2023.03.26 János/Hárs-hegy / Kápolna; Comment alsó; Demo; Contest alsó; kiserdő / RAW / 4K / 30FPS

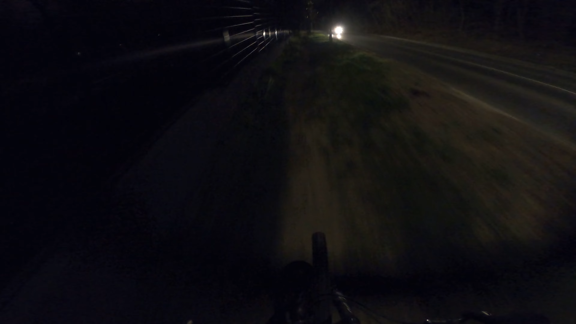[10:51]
Ilyen sötétben már csak ezt vállalom be inkább. Legalább van közvilágítás, nem fogok felkenődni egy fára sehol.